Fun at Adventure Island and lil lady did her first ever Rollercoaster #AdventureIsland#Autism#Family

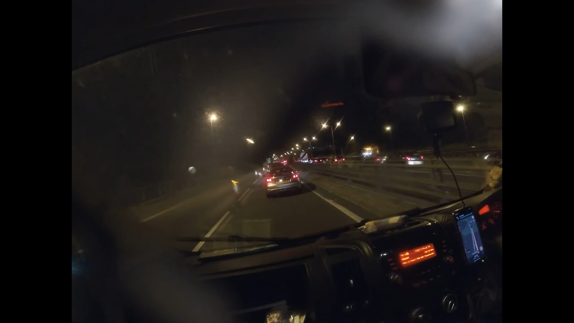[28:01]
It's been interchange closed, didn't it? Yeah. I'm hoping it's just an accident and it just clears, because I really don't want to be sitting here all night. I don't know how many lanes are closed, but at the moment looks like there's only two lanes. Well, it looks like there's one lane there and then one this lane and this slip road that joins it. So it looks like there's literally like the slip road and then one lane open.